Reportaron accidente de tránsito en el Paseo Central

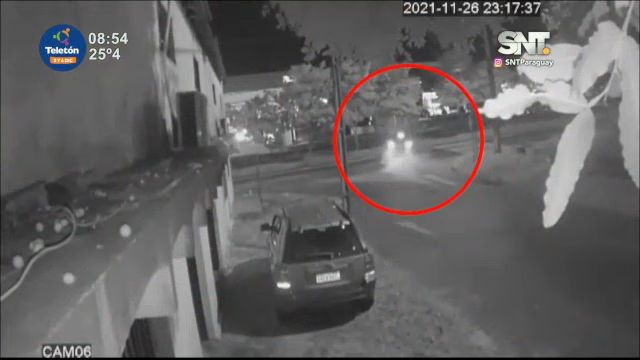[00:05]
Se puede ver que un conductor aparentemente circulaba en contramano y a alta velocidad.
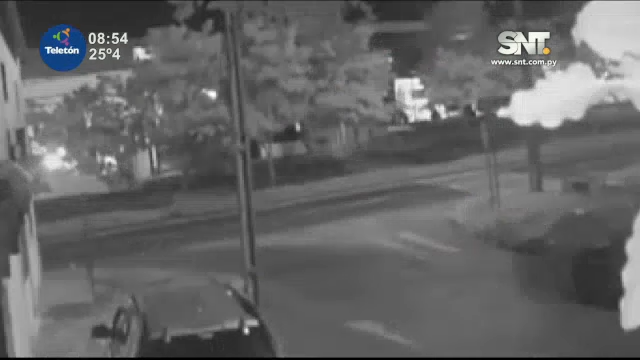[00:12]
El mismo chocó. ¿Por qué contramano? Por el paseo central de la avenida Madame Lynch. No, espera. Aparentemente entró en... No, es que encontró, atravesó luego. ¿Estás seguro que es ese lugar? Para mí que apretó el acelerador en la esquina. No, pero no, iba por el paseo central.
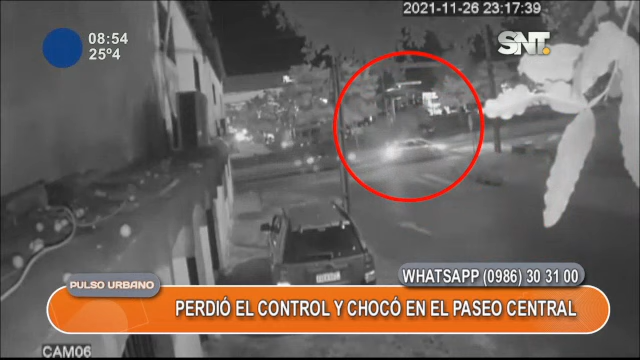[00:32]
Julia, es exacto ese lugar. ¿Chocó por el paseo? Claro, porque va y choca por el paseo. Es lo que hace seguir de largo Machaín.
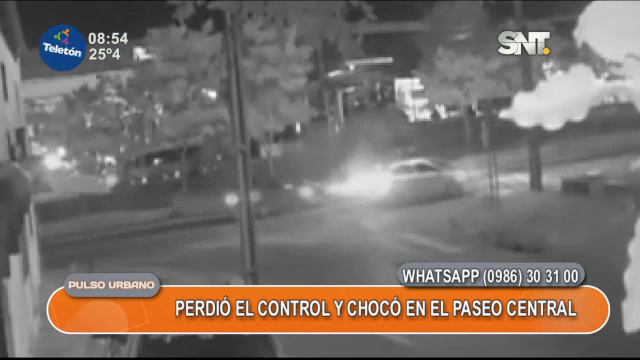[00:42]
Por Machaín está. Sí. Claro, por Machaín se va el auto, mirá. ¿Viste ahí? Y agarra el árbol en el paseo central. Eso es Madame Lynch, ¿no?